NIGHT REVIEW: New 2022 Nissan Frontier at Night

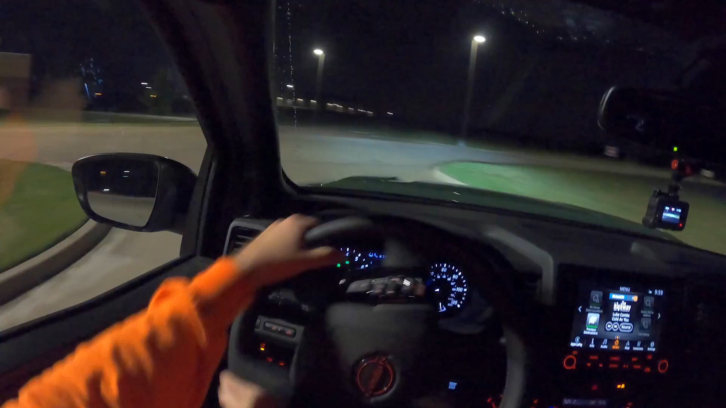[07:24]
especially the steering on this thing, the steering, it's hydraulic steering. So it feels very similar to the last generation, but in this night drive, I just want you to get a first person point of view of what it's like to actually drive this truck at night on dark roads with the automatic high beams on and just see how it does.
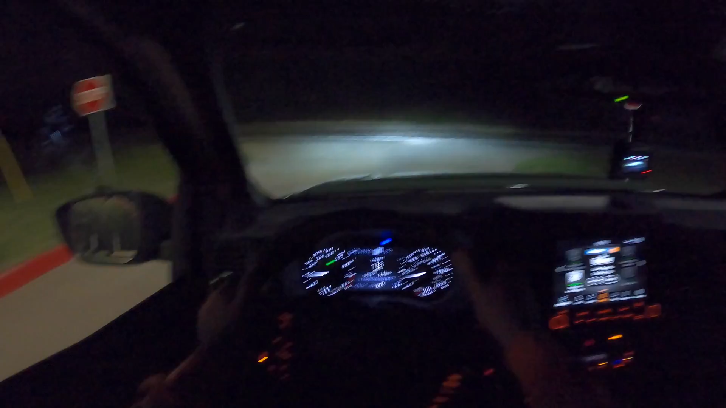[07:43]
Now, right off the bat, we're going to start out on some, you know, better, well-lit roads, and then we'll get on a dark road in a bit and switch cameras to get a real good look at the lights. But right off the bat, I've got the automatic high beams on.
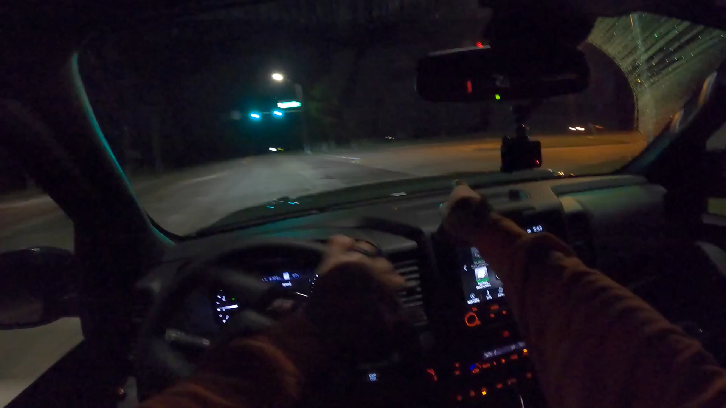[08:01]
So as I turn the corner here and they see that vehicle or when you get to a certain speed, they turn off, but they should not turn on because of that car on the left. And they stayed off and they're staying off right now, probably because of the overhead lights. So since they're off, let me show you what this V6 is all about. It's got a nice sound. It's fairly punchy.
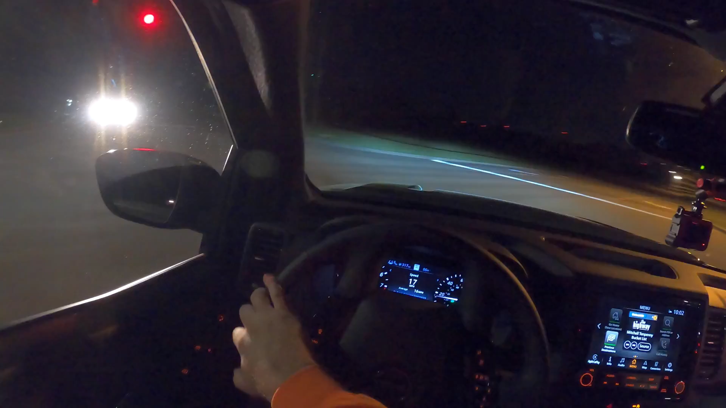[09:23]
All you got to do is flip the stock forward and then you can flip the stock again if you want to turn them off. But let's switch camera angles right now.
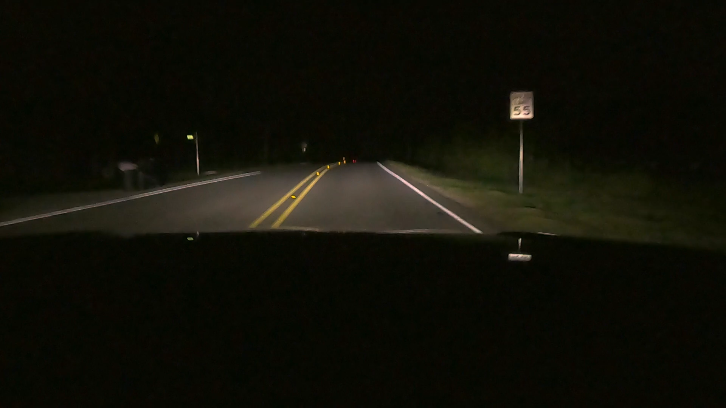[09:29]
So the high beams kicked on and they just kicked back off very quickly because we just crested the hill and that car was coming. So that's good. They should turn back on and they did right there. So a little bit of a delay, but those are nice and bright. Now let's turn on just the low beams and I can see into that corner fairly well, especially on my lane, the opposite lane, not as well. But let's see how we do around the corner.
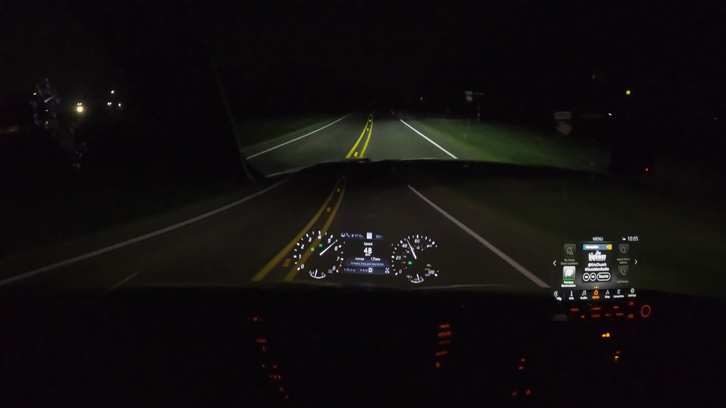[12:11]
This V6 and nine speed are pretty smooth for the most part. High beams are on automatically and they're staying on. So way off in the distance, there's red stoplights. And for whatever reason, the high beams just kicked off. It might've thought that those were tail lights up there, but they're actually stoplights. So that could be, but what do y'all think of these headlights? I think they're good. Maybe not great.